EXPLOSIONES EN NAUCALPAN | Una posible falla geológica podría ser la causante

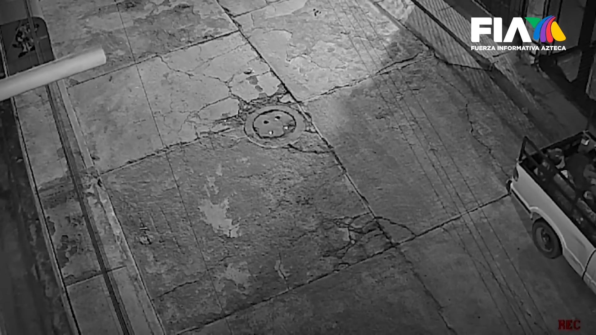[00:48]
Ese es movimiento como dinamita o qué sé yo, explosión.